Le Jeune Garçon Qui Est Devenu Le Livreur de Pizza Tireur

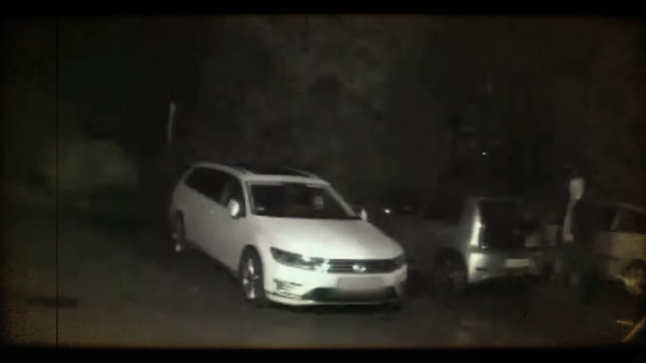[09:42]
Pendant qu'il était à l'intérieur, quelqu'un s'est introduit dans les locaux en sautant par-dessus une grille, et s'est caché dans les buissons, juste devant la voiture de Martin.
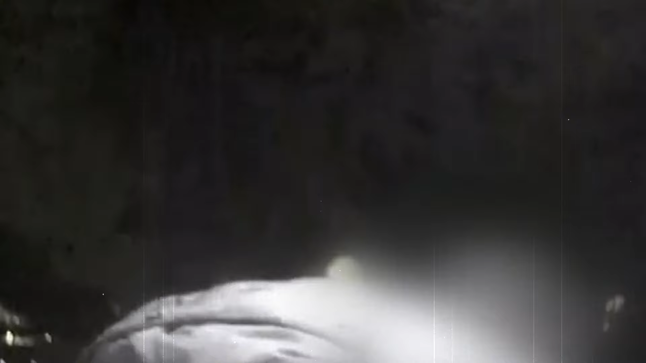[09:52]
Vers 11h30, les images de caméras de surveillance montrent Martin en train de quitter les lieux. Martin est devant, Scotty le suit à quelques mètres.
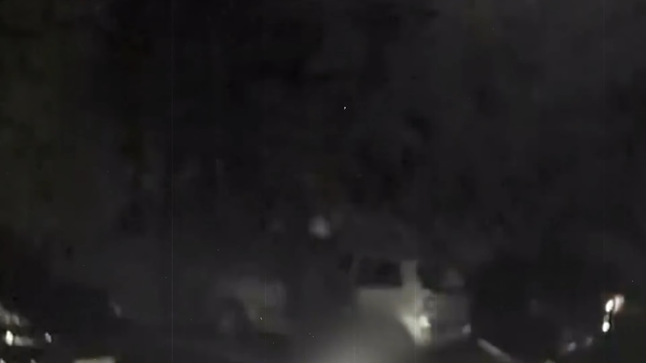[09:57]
Alors que Martin monte dans sa voiture et boucle sa ceinture,
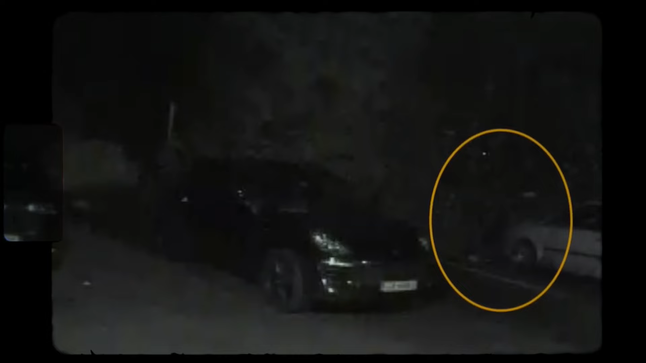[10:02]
l'homme sort des buissons, et avant que Martin ne le sache, tout est fini pour lui. Malgré l'arrivée de la police au bout de quelques minutes, il était déjà trop tard, et Martin n'était plus. L'homme s'est enfui dans les buissons. Cet homme était-il Zakaria ? A-t-il trouvé un autre travail après Ranko ?
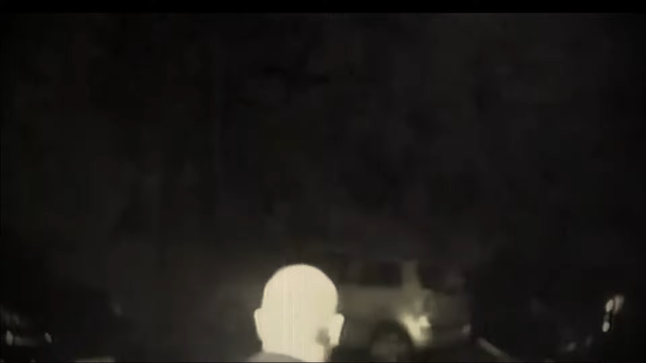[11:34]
Ils ont fait appel à un expert en mouvement qui a examiné d'un oeil critique les images de vidéosurveillance du meurtre de Martin et a conclu qu'il s'agissait de Zakaria.